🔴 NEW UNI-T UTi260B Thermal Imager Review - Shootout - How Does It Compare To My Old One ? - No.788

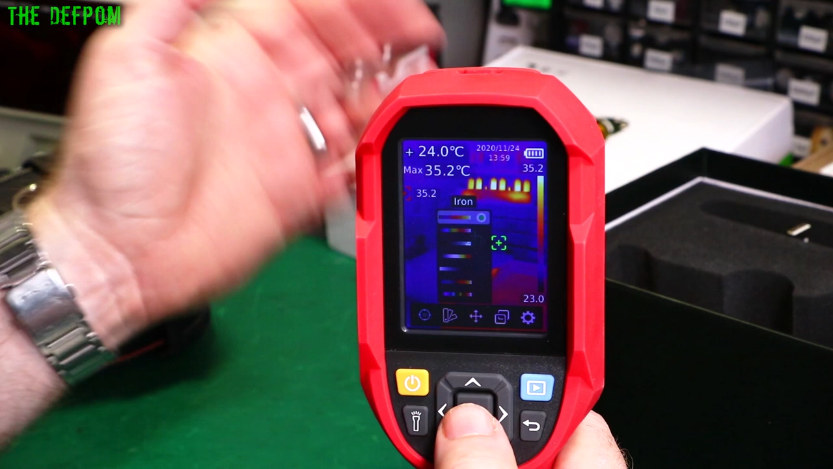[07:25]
On screen: spot 24.0°C, max 35.2°C
But I think the iron is probably the best for the average temperature sort of scaling. This gives you a bit more sensitivity, I suppose, in the visual aspect. It seems alright. I mean, you can choose whichever one you want, I suppose. Point temperature. You can choose how many points you've got, what you're actually using. This is all selectable as well. But I've not got that used at all in mine.
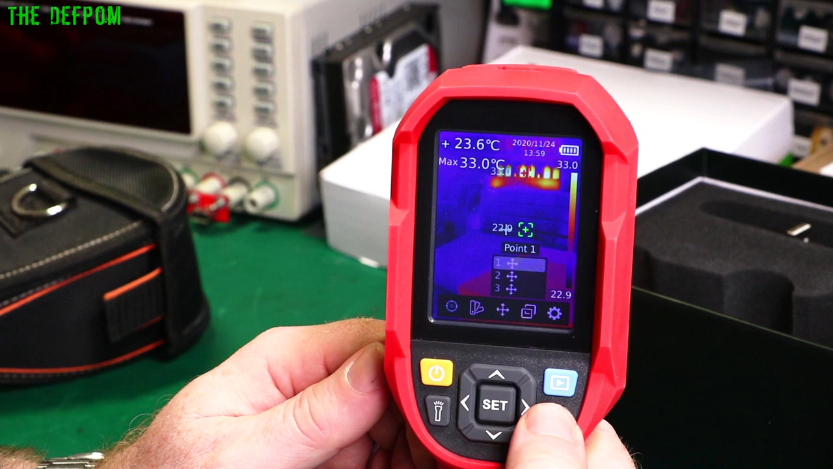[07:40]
On screen: spot 23.6°C, max 33.0°C
Image modes. So, this is a fusion, which I showed you before. I could flick between natural settings here and you know, between each one.
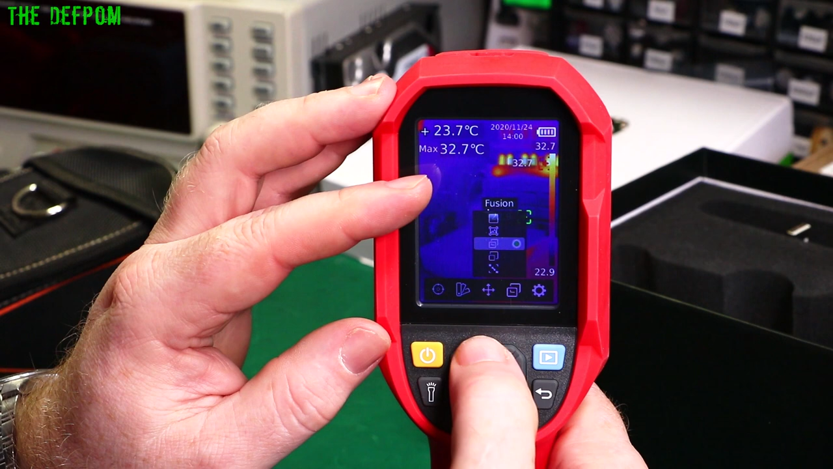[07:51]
On screen: spot 23.7°C, max 32.7°C
The very basic ones is straight plain thermal image, nothing else. Now, you notice that the actual update rate is pretty good on this. But you do get moments where it, like, pauses for a second.
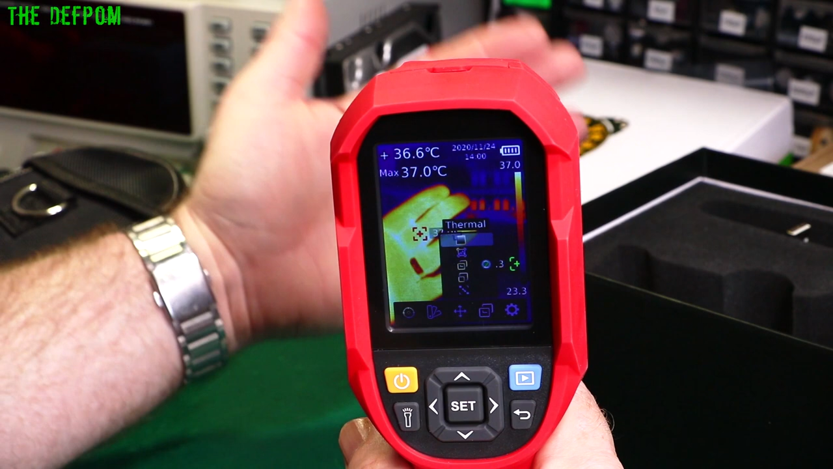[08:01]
On screen: spot 36.6°C, max 37.0°C
Well, not even a second, but, you know, I don't know, maybe quarter of a second. You see. See that just occasionally there. It'll do it. It does like a little calibration.
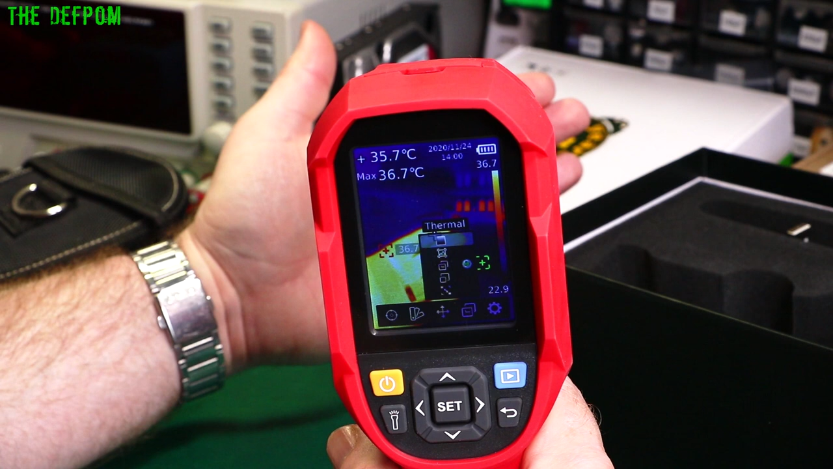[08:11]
On screen: spot 35.7°C, max 36.7°C
You can actually hear it clicking at the same time. Otherwise, it's pretty good. Raw digital image. Diffusion one, which is what I prefer to use. Picture-in-picture as well.
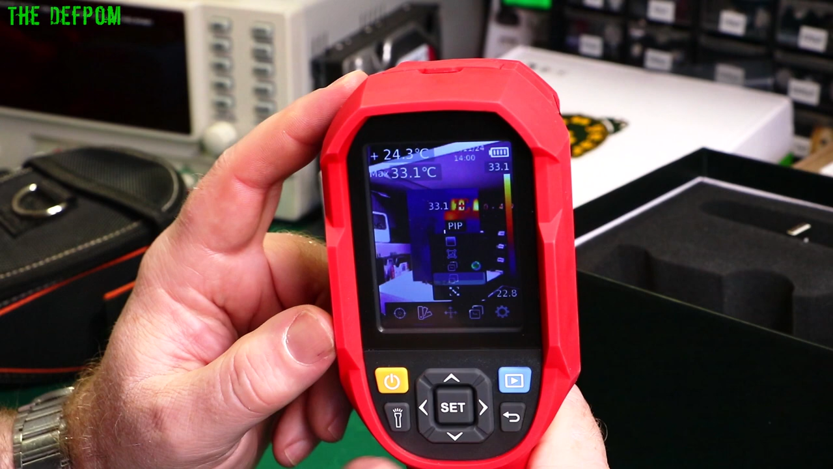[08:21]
On screen: max 33.1°C
So, you've got a digital image on that side and a thermal image on the center. So, you just want to make it really easy to find exactly what you're looking at and point it there. You go, oh, yeah, I want to look at that bit. You know, it's, that's another way of doing it as well.
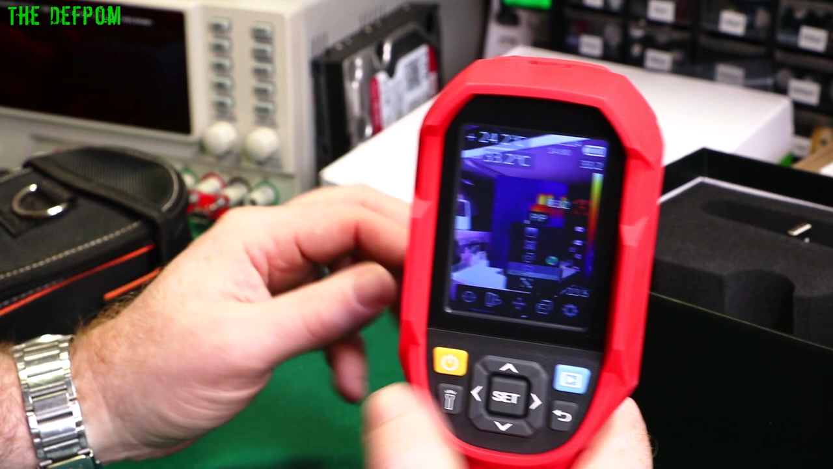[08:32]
Live and infusion. And alignment. They actually change the alignment position. So, let's count it half a meter. I was thinking of 25 for some reason.
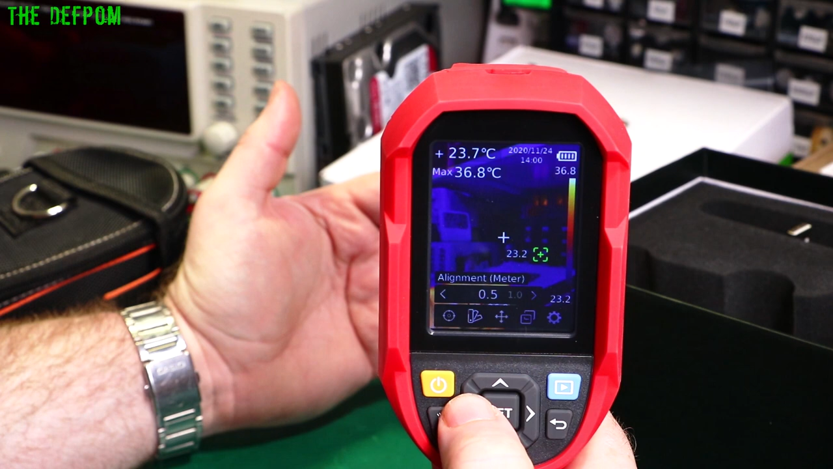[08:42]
On screen: max 36.8°C
Anyway, I don't know. Well, 25, I see somewhere else. So, that's alignment between the digital and the thermal cameras. So, I'm only about 30 centimeters away there. And even that's not too bad.
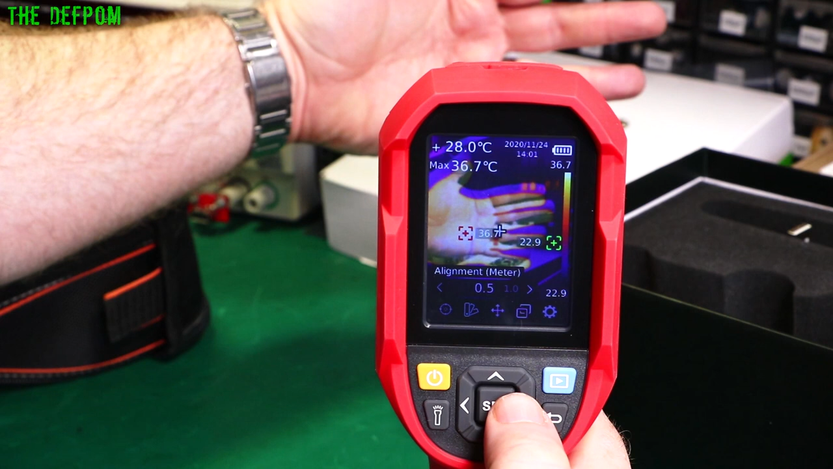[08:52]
On screen: spot 28.0°C, max 36.7°C
All right. You can see the actual images are slightly different sizes. But as you get further away, it gets more even.
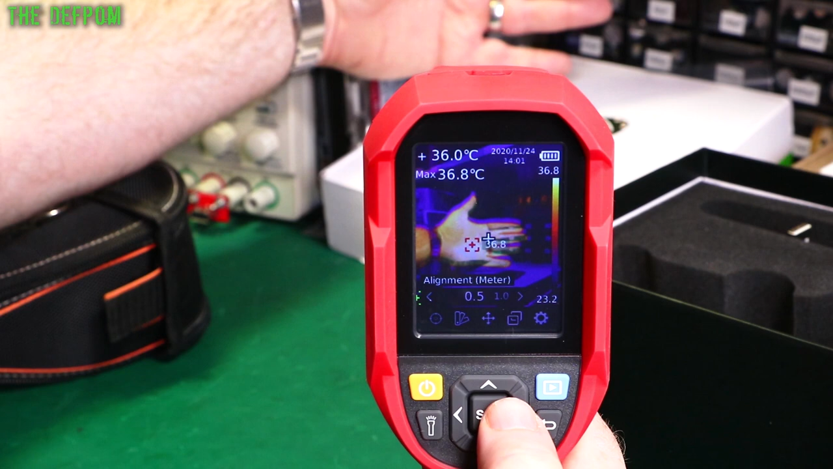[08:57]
On screen: spot 36.0°C, max 36.8°C
Half a meter, five. One meter, 1.5. Two, 2.5.
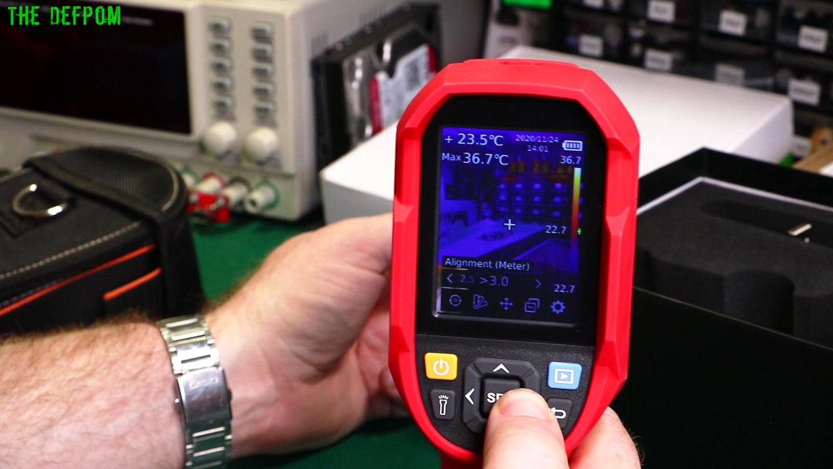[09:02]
On screen: spot 23.5°C, max 36.7°C
And greater than three. All right. So, I've got it at the shortest.